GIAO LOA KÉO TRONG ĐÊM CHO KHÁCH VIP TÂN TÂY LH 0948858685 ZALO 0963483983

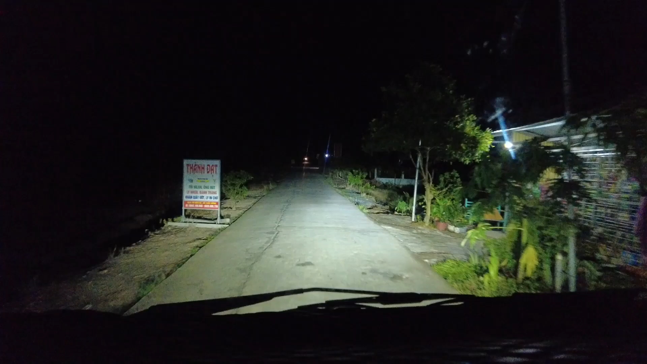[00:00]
Các bạn đến với xưởng lo Thanh Cao. Hôm nay là bây giờ là 9 giờ tối nên các bạn. Giờ khách còn gọi mua lo.
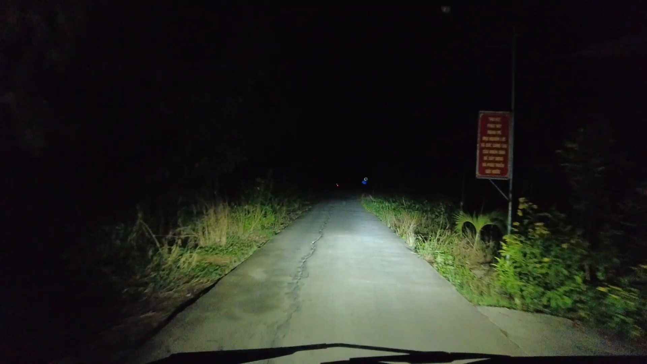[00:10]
Đó, các bạn thấy đường tối thui là biết rồi. Gọi mua lo thì bây giờ mình đang chạy gần tới nhà khách rồi. Để giao cái lo để cho khách hát trong đêm nay luôn.
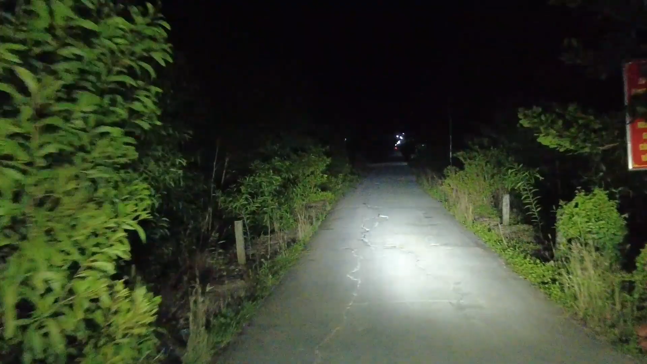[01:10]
Các bạn có đam mê nhu cầu về mua lo thì gọi lúc nào mình cũng giao hết á. Miễn mình sắp xếp được công việc là mình sẽ giao cho các anh chị, các bạn để hát hò rồi cho vui. Đấy, khu này thấy các bạn thấy đường nông thôn mới mà làm lộ quá đẹp ha. Này đá xanh nhớ chưa trải nhựa nhưng mà đường rất là đẹp.
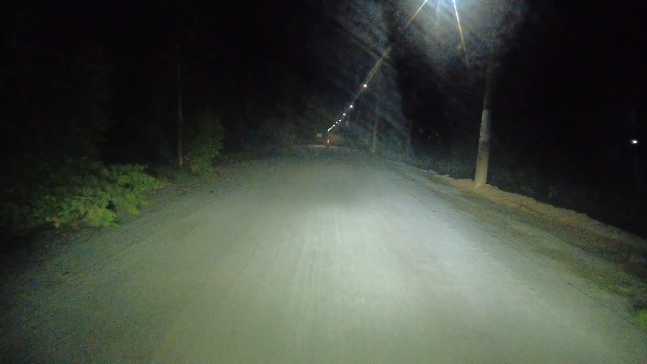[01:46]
Cũng ráng tranh thủ để mình đi giao cái lo cho khách để cho khách chơi hôm nay.